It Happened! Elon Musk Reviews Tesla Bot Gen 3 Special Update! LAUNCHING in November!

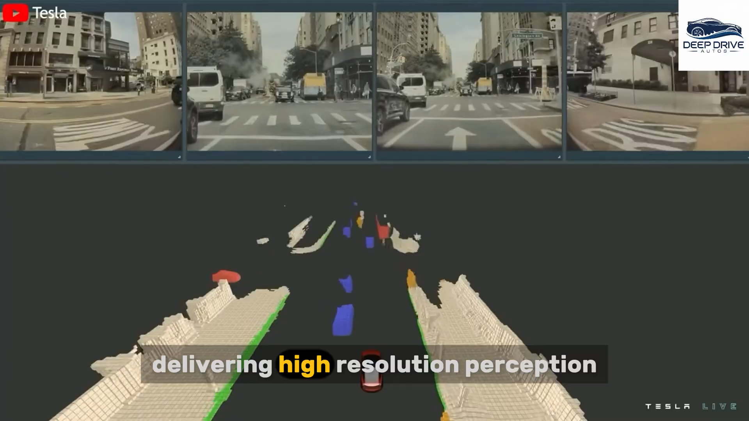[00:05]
delivering high-resolution perception that is crucial for safe navigation in dynamic environments.